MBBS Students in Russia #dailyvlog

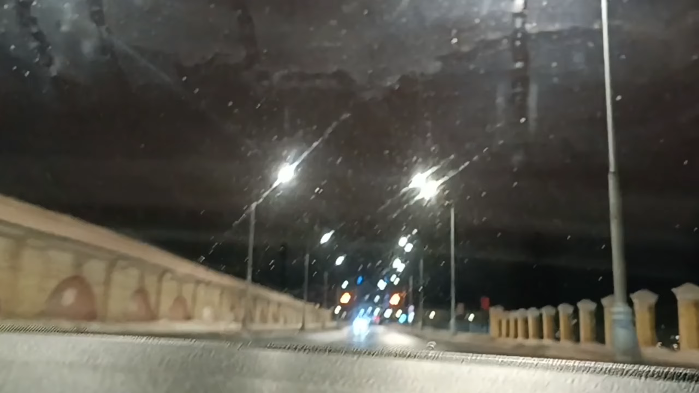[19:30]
ही लगेगा और देख सकते हैं हमारा ब्रीज है जो कि ओल्लगा रिवर को क्रॉस करेग